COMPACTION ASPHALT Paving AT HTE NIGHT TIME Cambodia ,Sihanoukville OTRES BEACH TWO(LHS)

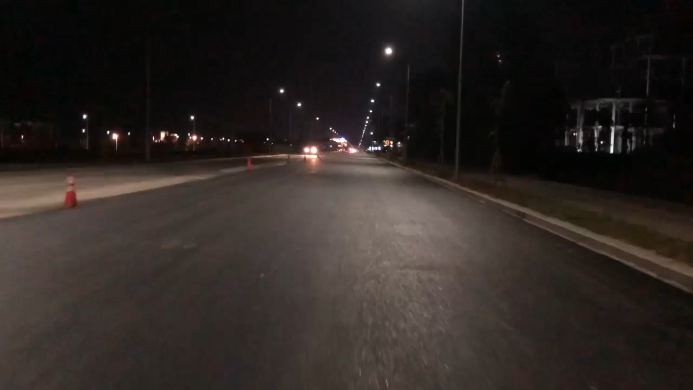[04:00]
1000 តោន បាទ សម្រាប់ ការងារ asphalt concrete របស់ យើង នៅ ផ្លូវ OTRES 2 ផ្លូវ ខ្សែ ទី 2 សម្រាប់ main road ផ្លូវ ធំ ហើយ មួយ ជំហាន បាទ